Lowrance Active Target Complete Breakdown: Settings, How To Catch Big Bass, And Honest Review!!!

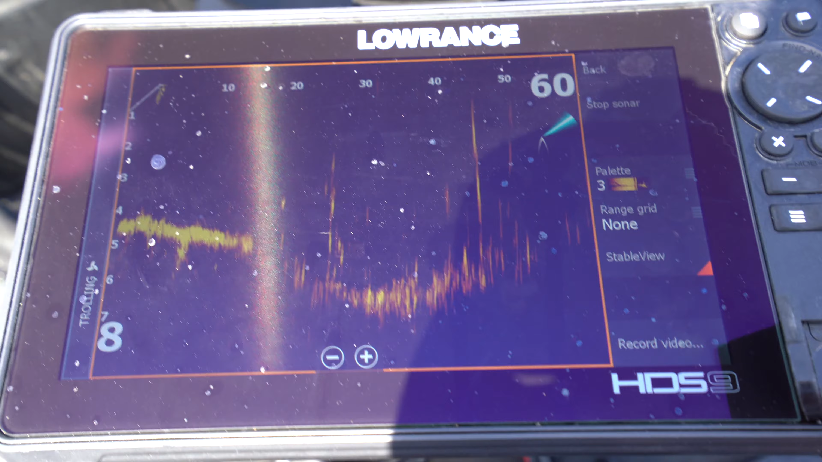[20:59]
You're not going to get a whole lot of recording time on 32. You're probably going to get a couple hours, maybe, maybe hour and a half on a 32 gig.
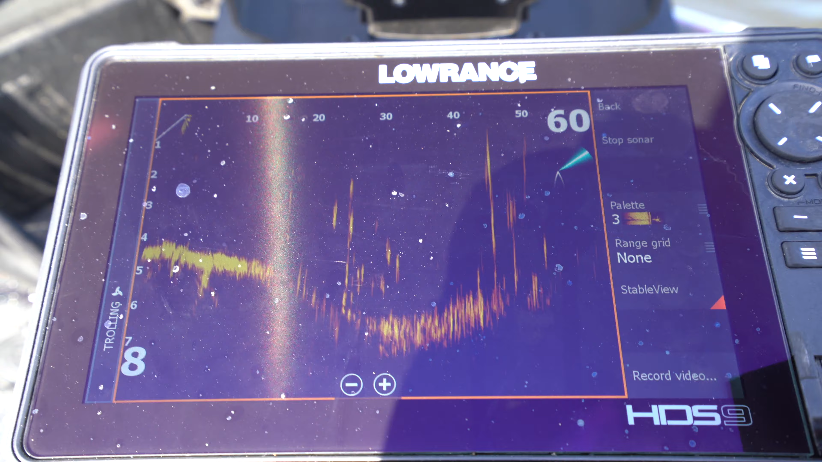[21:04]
If you have a 64 gig, you can probably run three or four hours worth of footage off there.
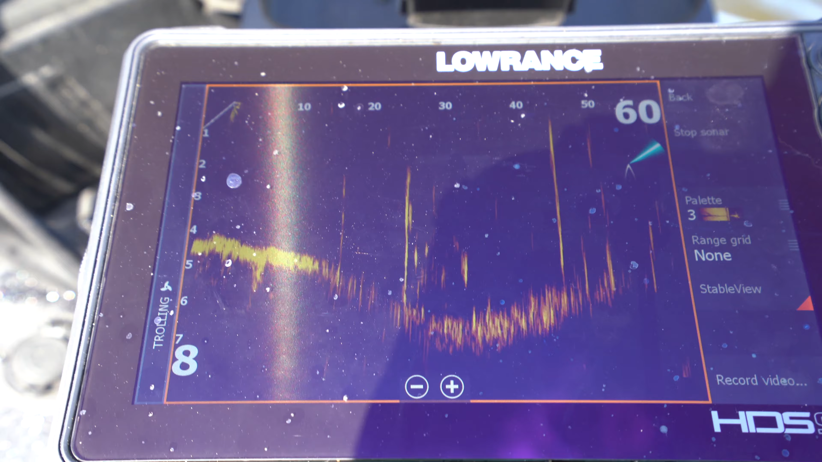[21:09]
But if you want to record video, it's really easy. Just hit that button.
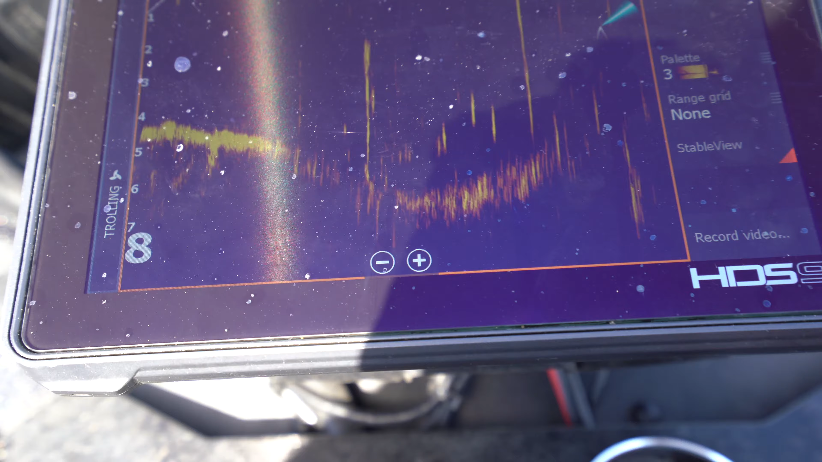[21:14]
It'll bring up an option when your SD card's in there on which file, which slot you want to use, select that, and then you can record video.
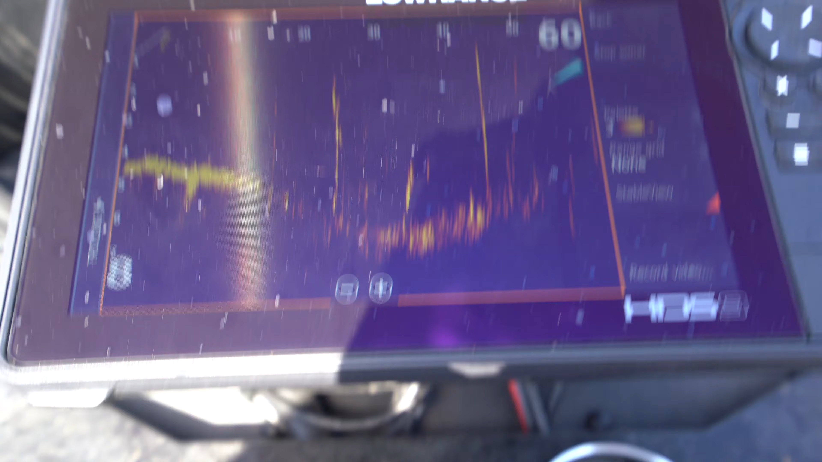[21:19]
So that's pretty much it. One thing I really, really like about this unit, the settings are very simple.
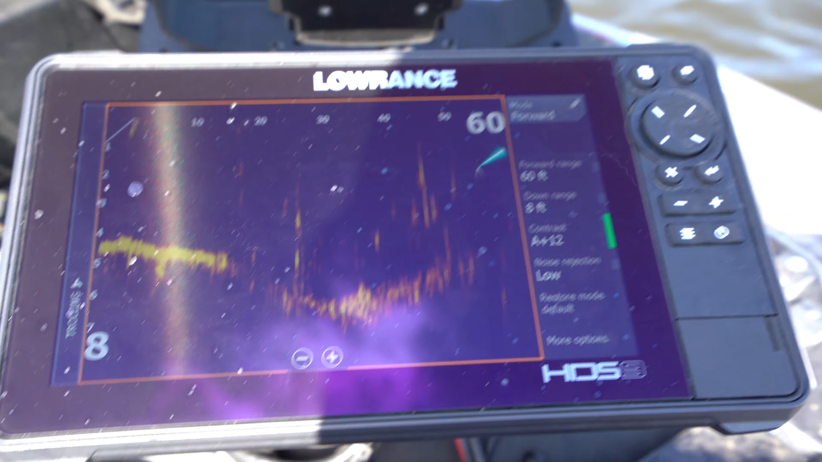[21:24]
There's not a whole lot to do to it. You can come in here and adjust your range, adjust your contrast, set your noise rejection on low, turn your stable view on.
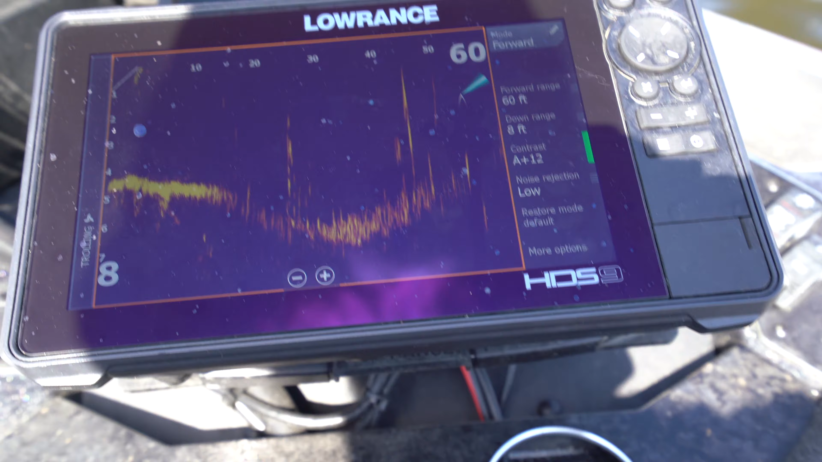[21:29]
And that's about all you have to do to operate this active target at a very high level.